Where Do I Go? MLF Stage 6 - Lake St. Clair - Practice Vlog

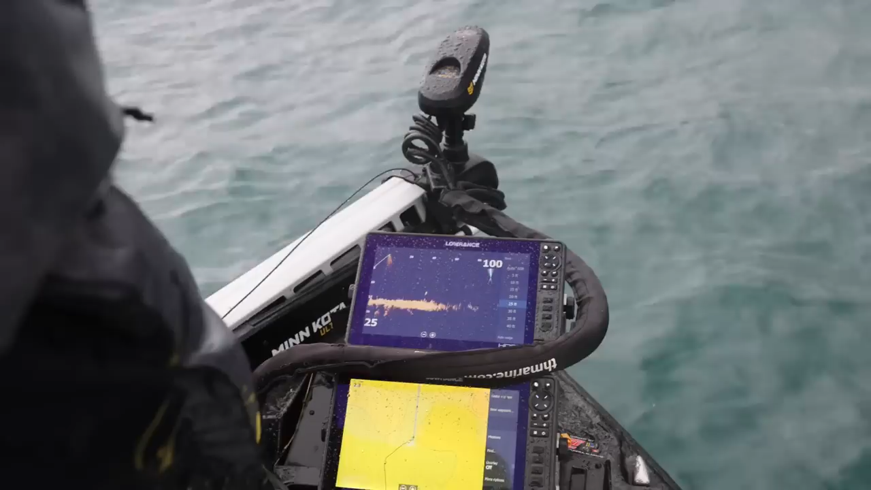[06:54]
Oh, there's a ton of them. A missile. Look at that. He's like a little missile. See a missile back down at the bottom? Mm-hmm. That's a smallie. 110% right.
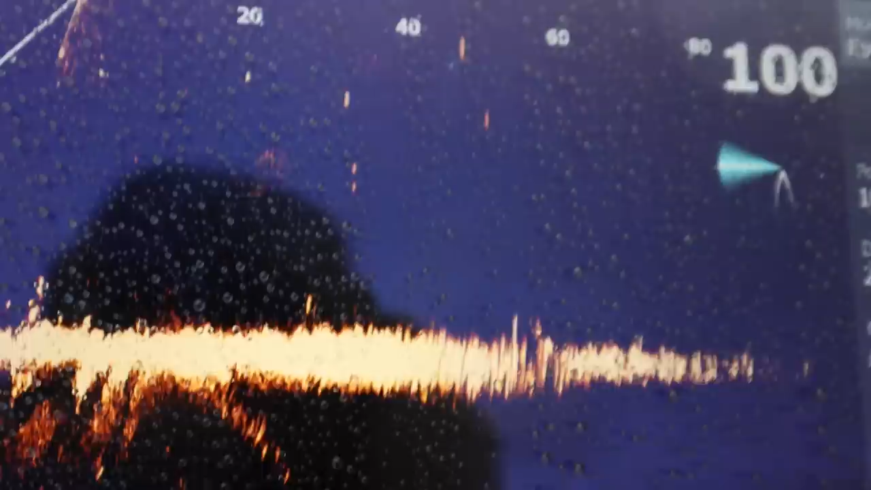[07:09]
Oh, yeah. That's a brownie.
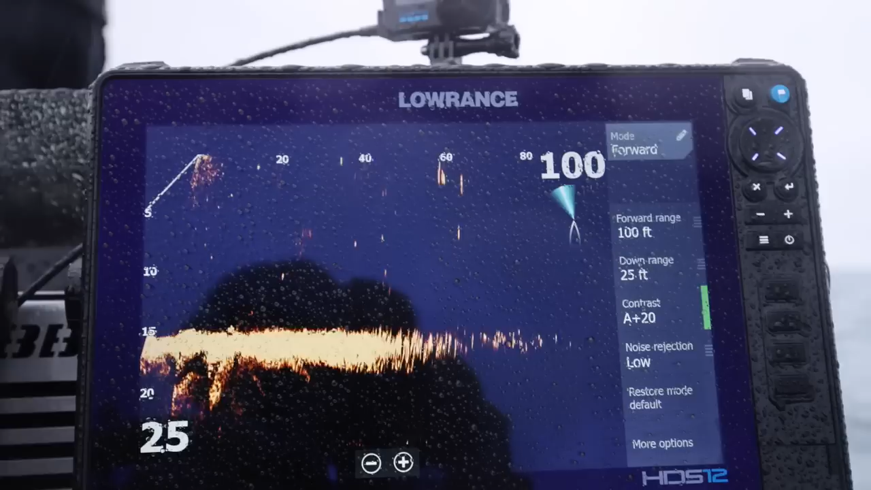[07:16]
What is him? Another good fish.